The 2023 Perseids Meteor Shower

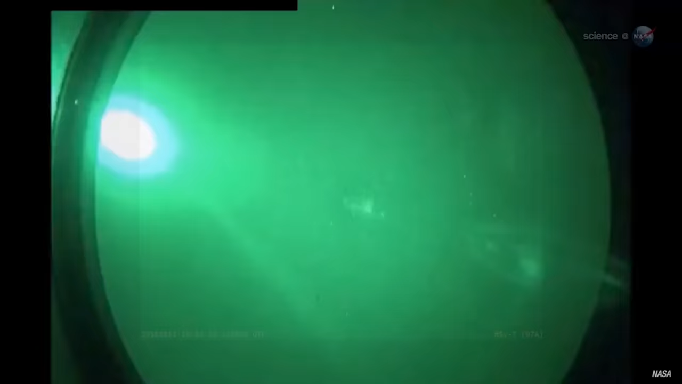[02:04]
not only does that impact burn up the meteor
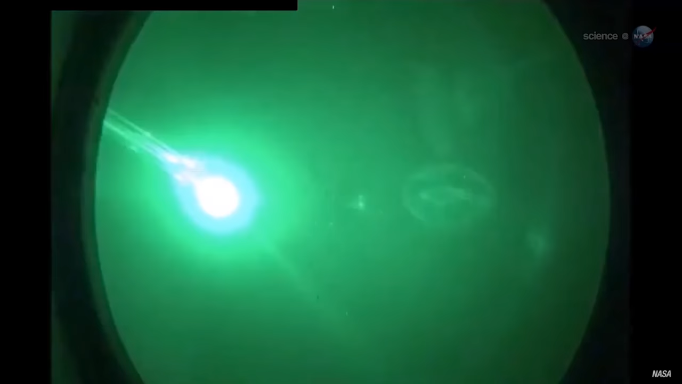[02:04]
in a flash of incandescent light it also ionizes
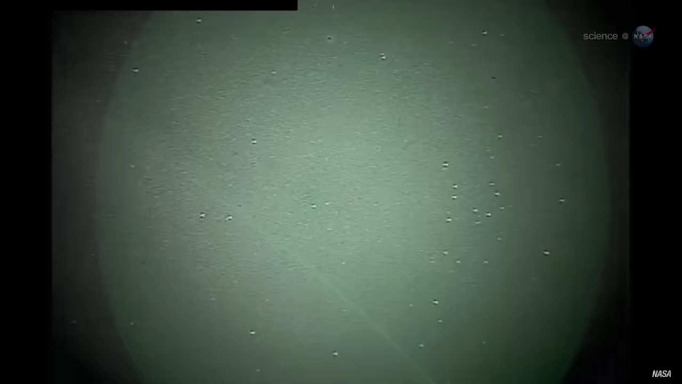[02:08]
molecules in the atmosphere lighting up the air around